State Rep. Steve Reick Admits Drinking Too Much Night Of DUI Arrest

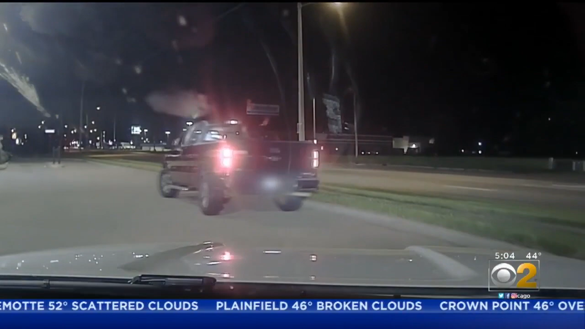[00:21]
This dash cam video shows Reich hitting a curb with his truck as he was pulled over May 2nd in Springfield.